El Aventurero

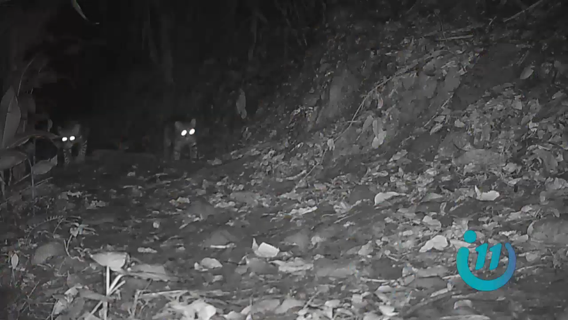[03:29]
es un mocelote y su mamá.
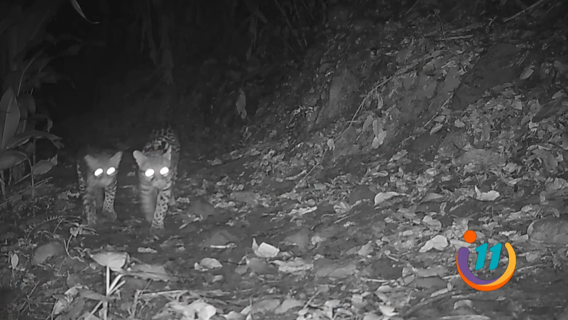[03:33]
Que es frecuente poderlo ver caminar en esta área de sendero, ya que es un paso de fauna.
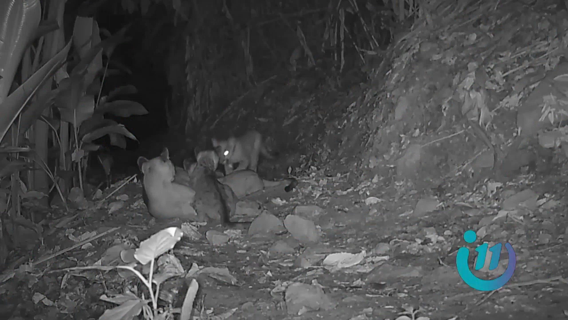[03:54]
¿Eso es? Ah, mira. Sí, esa es una puma. Una puma ahí con bebés. ¿Ves? Uno, dos.